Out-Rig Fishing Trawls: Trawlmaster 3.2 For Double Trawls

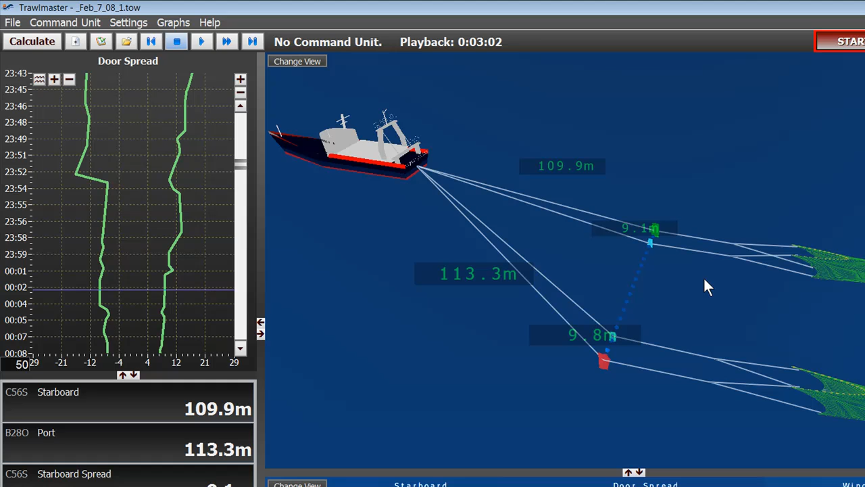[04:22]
We can add headline sensors. We can add temperature sensors. And even catch sensors to indicate when the cod end is full. Over to the left, again, this is the door spread graph. And on bottom here, we see the same data as we see on the trawl. And you can actually bring GPS and depth data into here as well. Right here on bottom, we see a bird's eye view of the trawl. And we do have different views down here, such as the alignment view and the front view.
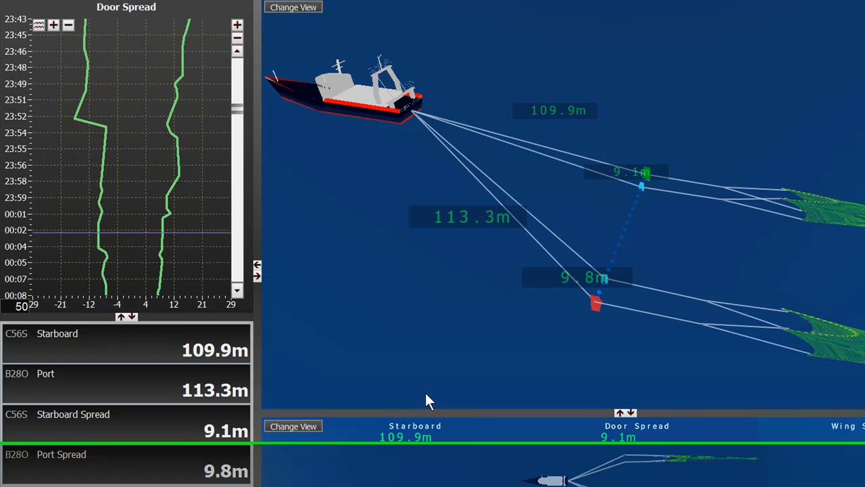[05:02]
But mainly for outrigger trawling, the top view or bird's eye view is the best. So, that's a very basic overview of Trollmaster 3.2 on the FV Liberty in Adelaide, Australia. We'll be back in the next one. And we'll see you later. Bye. Bye.